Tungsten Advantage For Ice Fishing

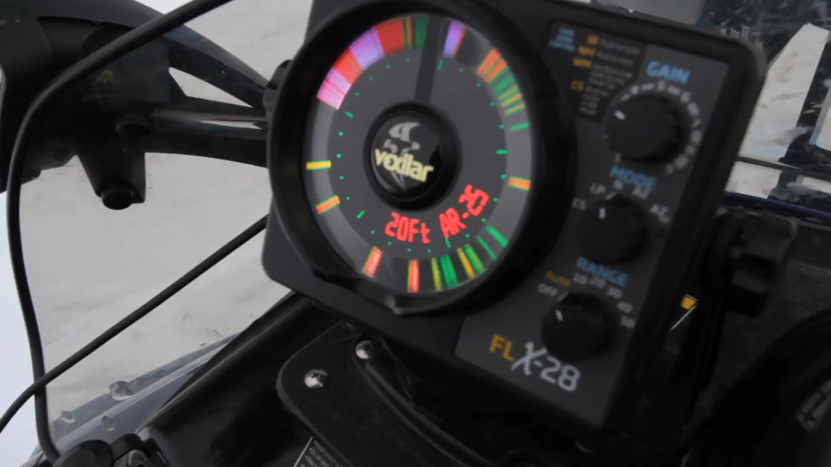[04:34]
Our panfish, you know, are typically your individual marks or if a large mark comes and you kind of start jigging up, you can get them to separate into smaller marks until they get right to you.
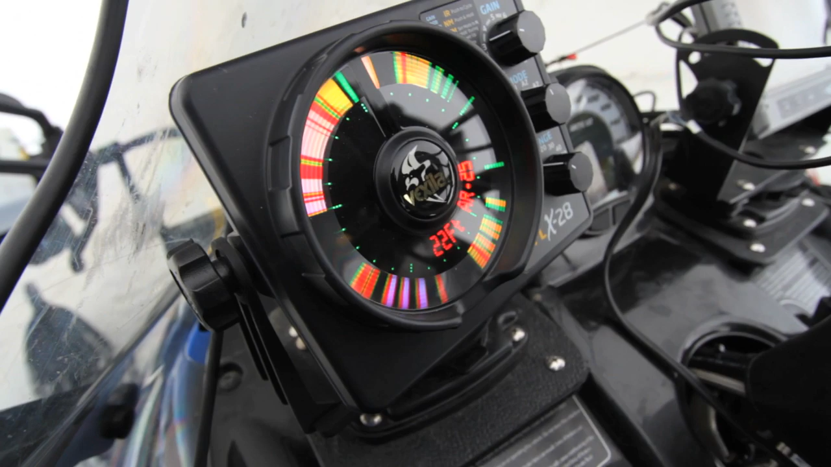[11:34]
four feet off the bottom all the way up to halfway in the water column. They've been just coming through everywhere. And so what I've been doing is I've been just kind of working it up, working it down.